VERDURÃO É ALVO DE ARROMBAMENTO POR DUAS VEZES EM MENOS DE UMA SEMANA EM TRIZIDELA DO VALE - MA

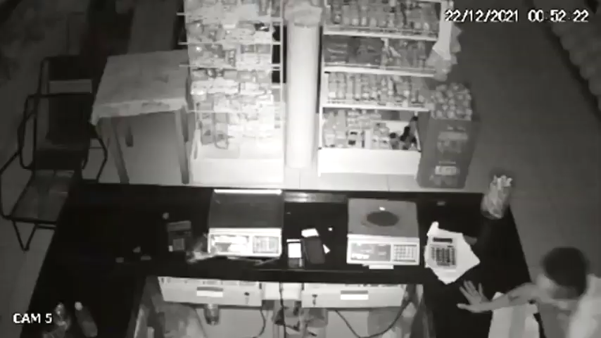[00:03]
Segundo as informações colhidas pela nossa equipe de reportagem e também como mostram as imagens das câmeras de segurança, esse estabelecimento comercial, esse verdurão, na rua Santo Antônio, em Tris e Dela do Vale, foi alvo de arrombamento duas vezes só essa semana.
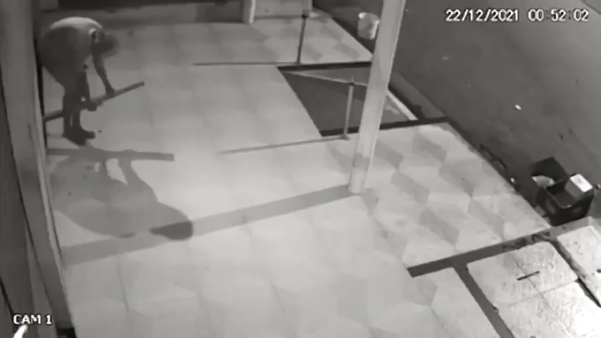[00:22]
A primeira situação aconteceu na madrugada de domingo, dia 19, onde o indivíduo adentrou ao estabelecimento comercial e furtou cerca de R$ 600. Só que na madrugada desta quarta-feira,
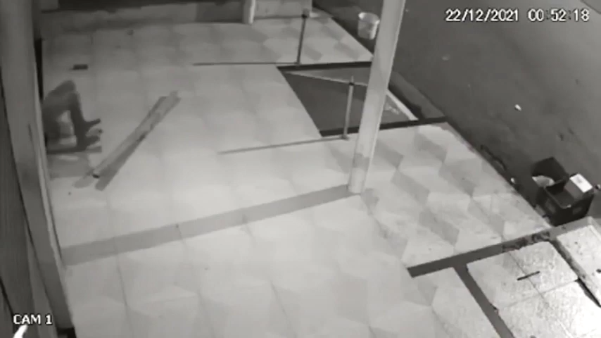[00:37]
dia 22 de dezembro de 2021, o elemento voltou ao estabelecimento comercial e arrombou novamente. Observe nas imagens que trata-se da mesma pessoa, devido aos modos operandes e também devido a algumas características do indivíduo que foram flagradas pelas câmeras de segurança. A polícia militar estava suspeitando que quem vinha praticando esses arrombamentos era um adolescente da cidade de Santa Inês,